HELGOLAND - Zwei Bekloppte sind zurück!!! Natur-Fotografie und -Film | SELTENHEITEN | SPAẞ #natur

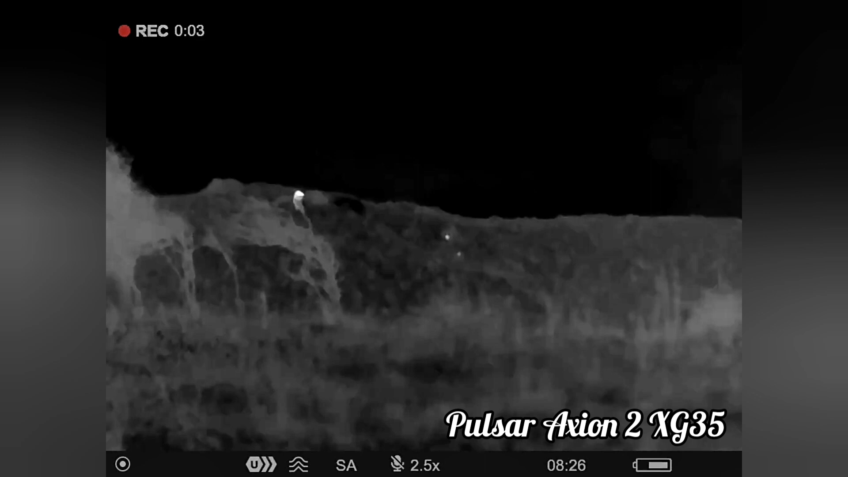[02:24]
Eine ganz neue Methode der Vogelbeobachtung. Mithilfe einer Werbebildkamera kann man versteckte Vögel aufspüren. Seht ihr die Punkte in der Mitte?
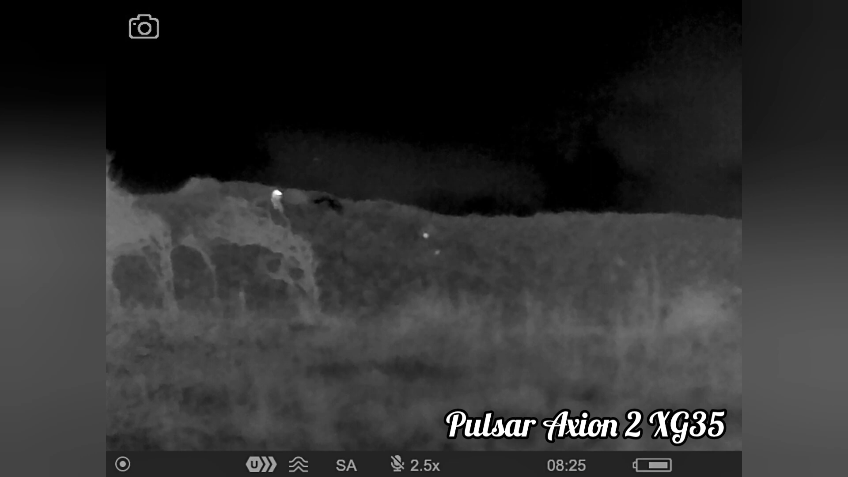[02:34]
Das sind die Sumpfohreulen. Dann einfach nur noch mit dem Fernglas gucken und ja, da sind sie.